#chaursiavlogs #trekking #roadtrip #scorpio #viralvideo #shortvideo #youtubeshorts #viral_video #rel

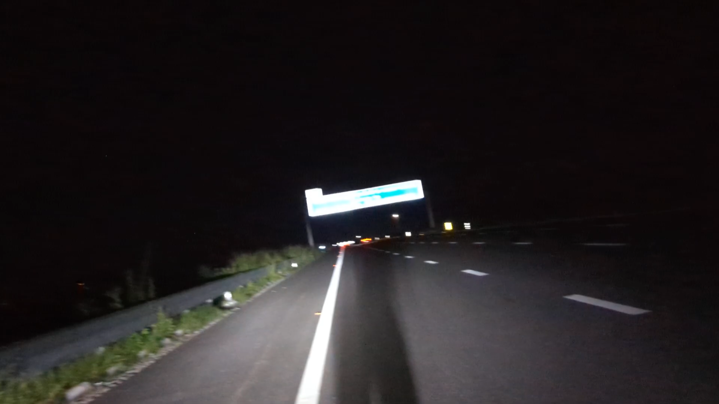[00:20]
आगे था बड़ा थे उनने का इसी बोर्ड के आगे लास्ता ही मूता था दूबारा यहीं